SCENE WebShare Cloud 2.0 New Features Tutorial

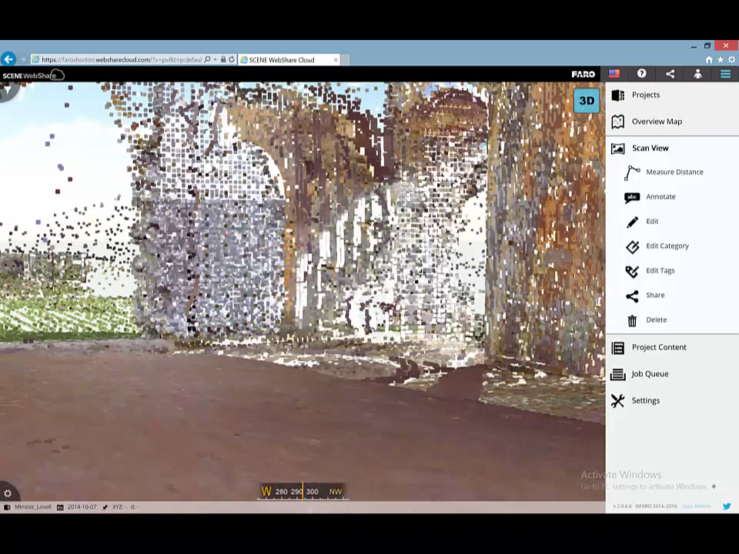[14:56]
I can pinch to zoom in and out, I can move forward, I can move left, I can move right,
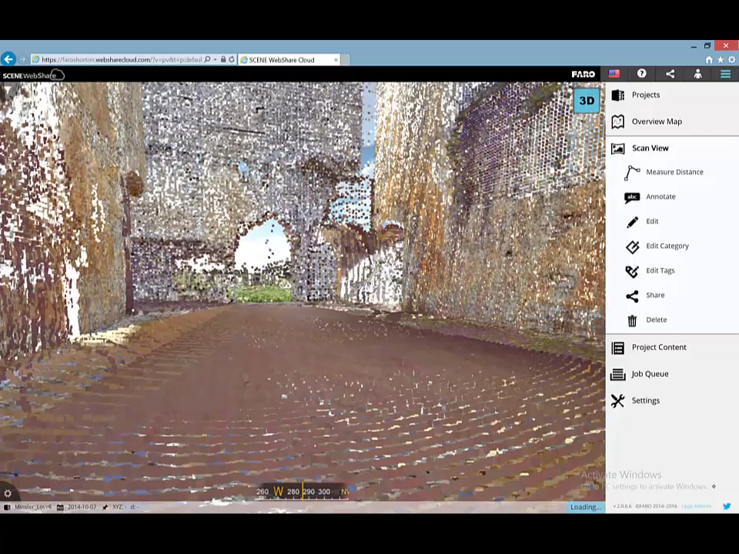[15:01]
I can double tap to focus on an icon, and then navigate from that point forward.